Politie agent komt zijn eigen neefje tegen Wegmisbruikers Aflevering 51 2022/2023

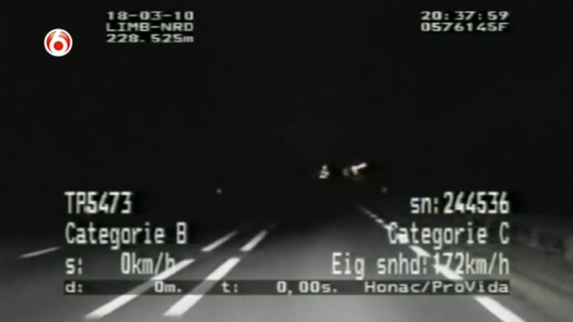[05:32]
Surveillanten Don en Wesley zitten achter de bestuurder van een snelle Audi A6. Oh, daar gaat hij al. Zo is het. Kom maar, mijn maar. 142. Loopt nog altijd uit. Nou, loopt uit. 44, uitlopen. Hebben we niet voor meten? Ja. Kanaaldijk Zuid. 142. Dus kort bezig doen we nu. Ja, ja.
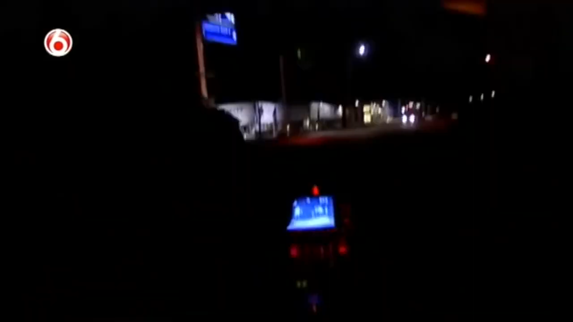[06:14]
Daar gaat hij. Na enig speurwerk hebben de surveillanten de coureur weer in het vizier. Wat is hem? Ja, hier links.
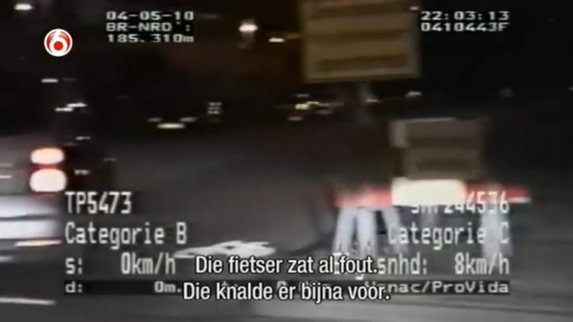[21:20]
Ik ga daar niks aan doen. Inderdaad, de automobilist op de rotonde trof geen enkele blaam,
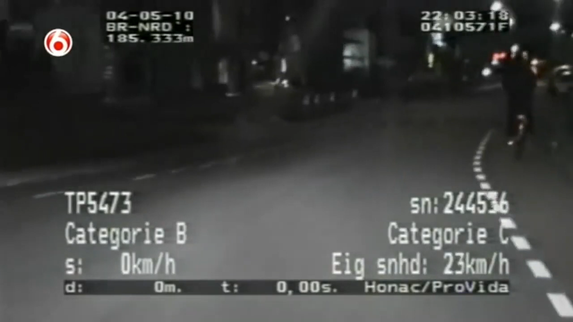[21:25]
want deze fietser gooide zijn stalen roster zomaar even tussen. Die man die reed erop, hè?
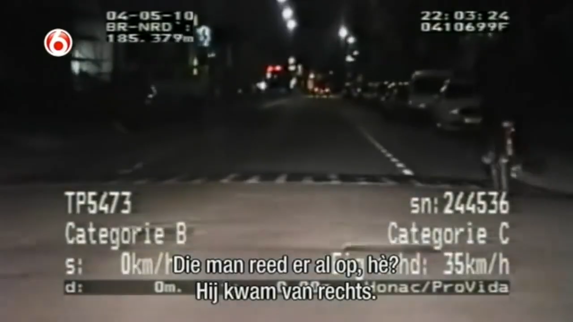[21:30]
Ja, hij komt daar eigenlijk over rechts.